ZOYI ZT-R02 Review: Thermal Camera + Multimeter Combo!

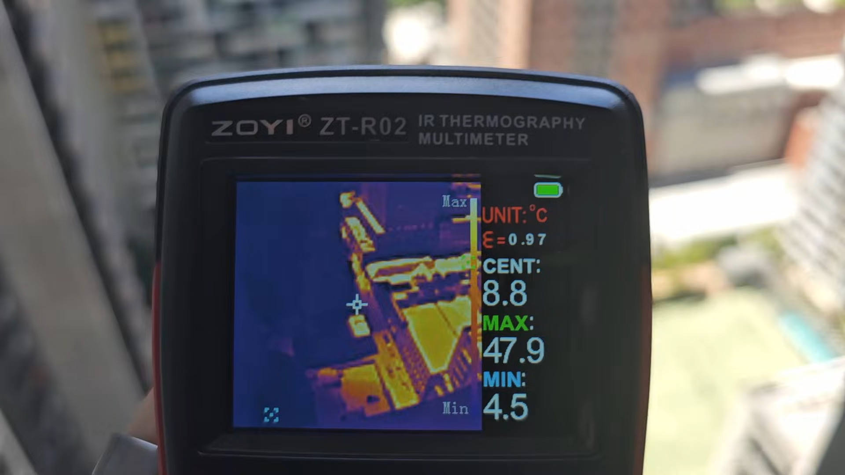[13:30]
On screen: max 47.9°C, min 4.5°C
Let me try to change the color palette, see if we can pick any of them up.
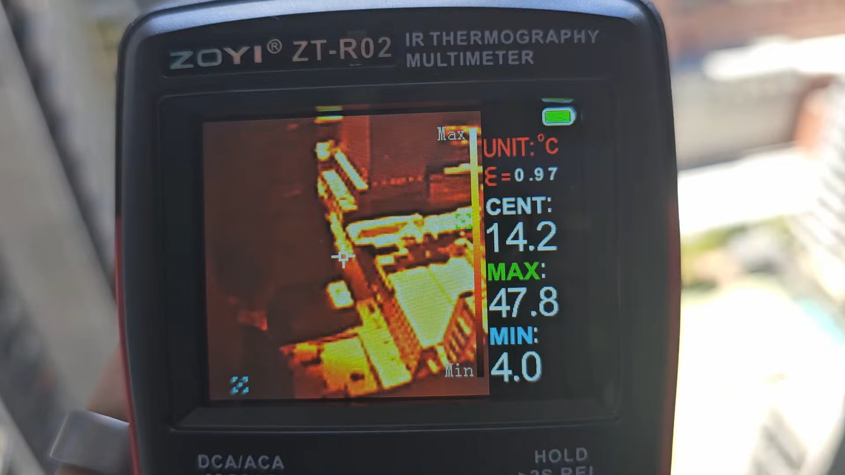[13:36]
On screen: spot 14.2°C, max 47.8°C, min 4.0°C
It's a little bit difficult.
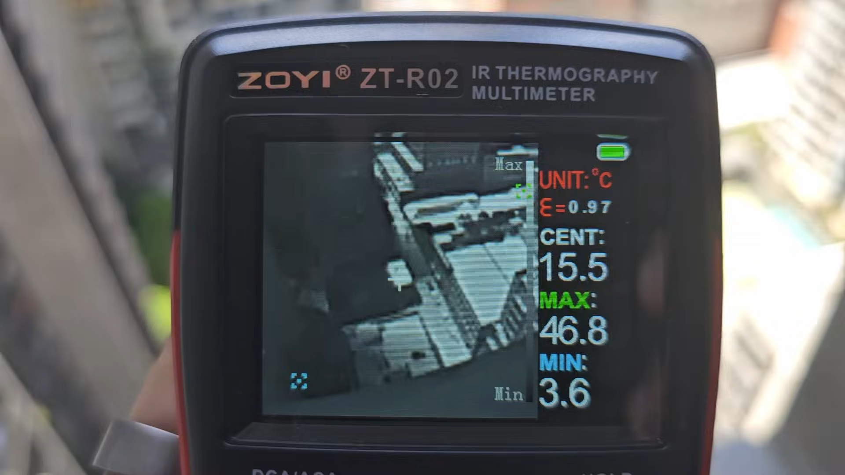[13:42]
On screen: max 46.8°C, min 3.6°C
There are a bunch of people kind of walking around underneath in there, but, uh, yeah, difficult, quite difficult to spot
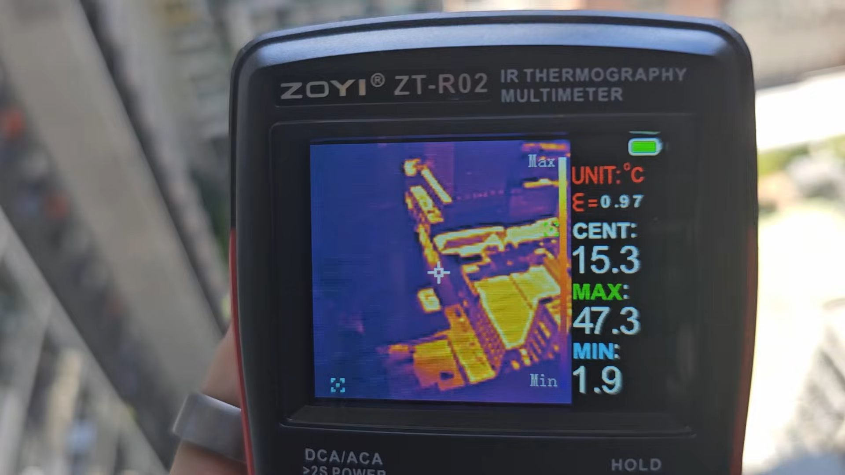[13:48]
On screen: max 47.3°C, min 1.9°C
at the moment.
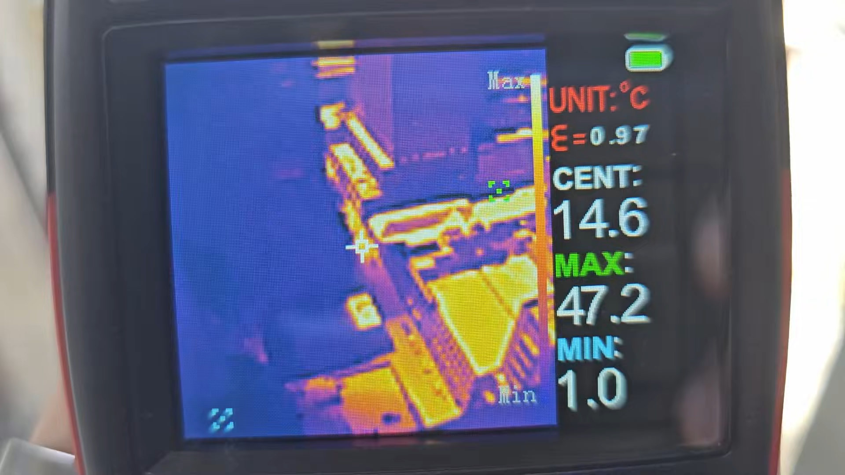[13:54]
On screen: max 47.2°C, min 1.0°C
Um, but at night, surprisingly, I can pick up those little blobs of detail. So this is a little circuit board I have here on the table.
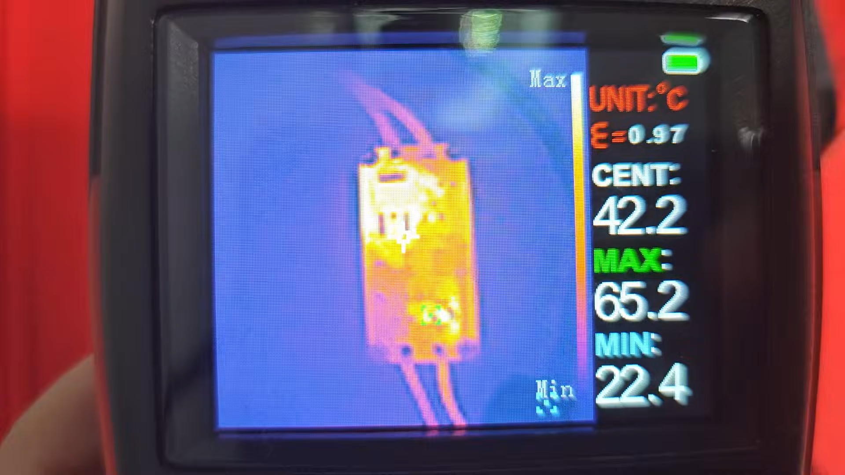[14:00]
On screen: max 65.2°C, min 22.4°C
And surprisingly, the detail is quite good up close.
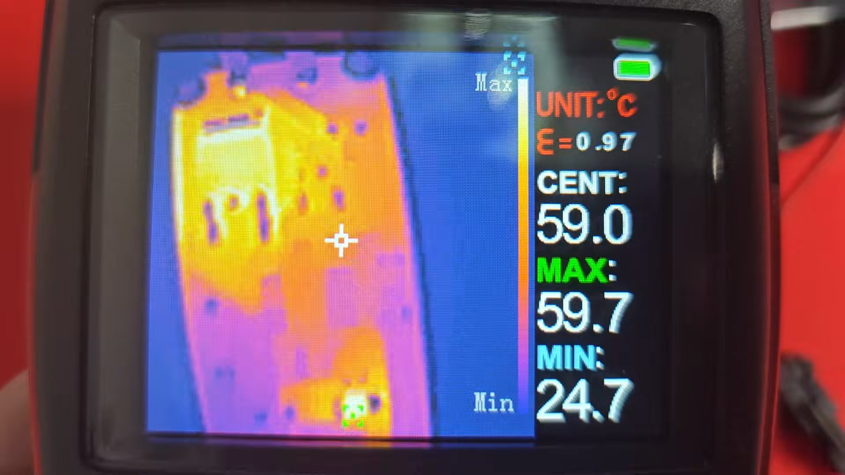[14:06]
On screen: spot 59.0°C, max 59.7°C, min 24.7°C
So if you're using this thing for macro work,
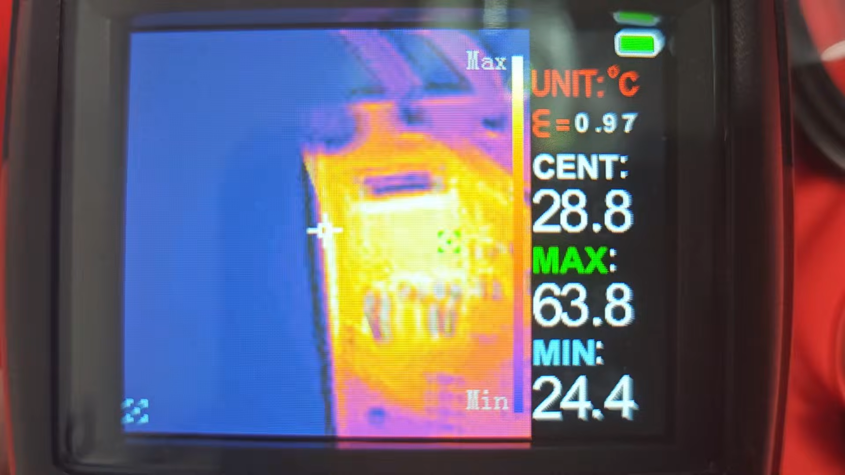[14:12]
On screen: spot 28.8°C, max 63.8°C, min 24.4°C
you can actually identify little like individual components in here to the point where,
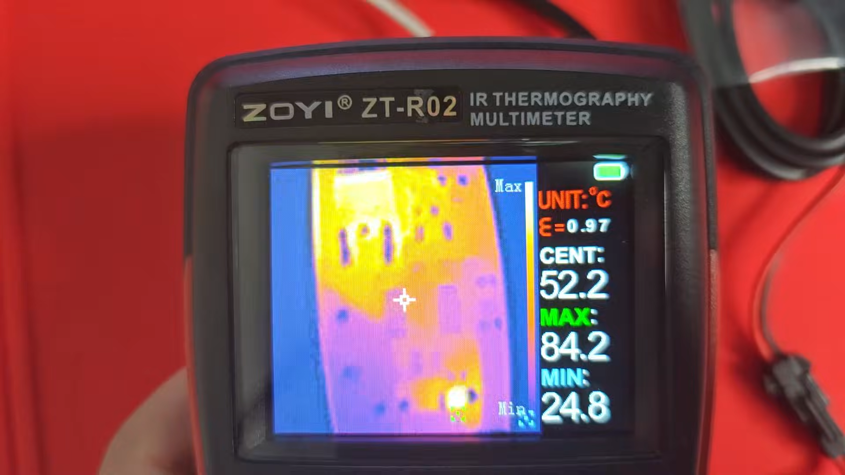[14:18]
On screen: spot 52.2°C, max 84.2°C, min 24.8°C
yeah, I just wasn't, I wasn't expecting it to be able to actually focus in that far. Okay.
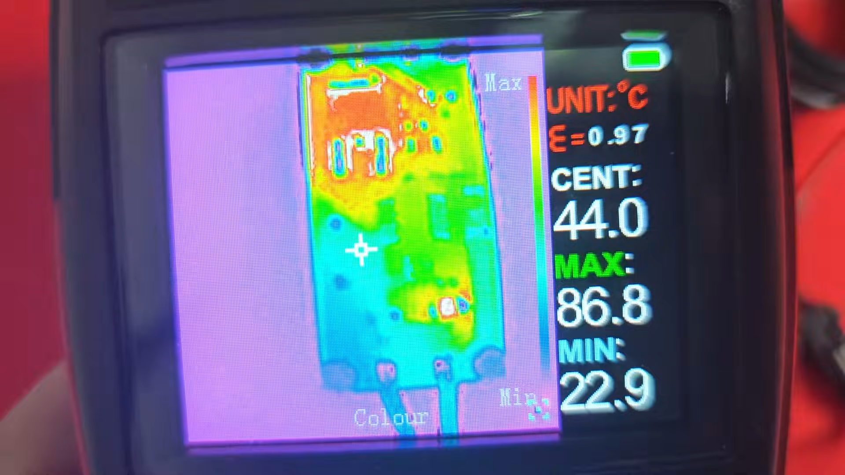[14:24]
On screen: max 86.8°C, min 22.9°C
And we're going to change the color modes as well. I know some people use this, this mode here,
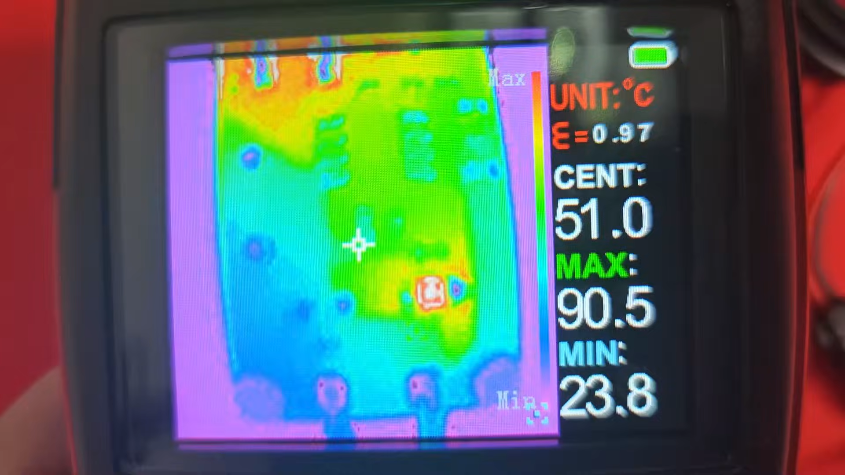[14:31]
On screen: max 90.5°C, min 23.8°C
and identify like hotter components like that.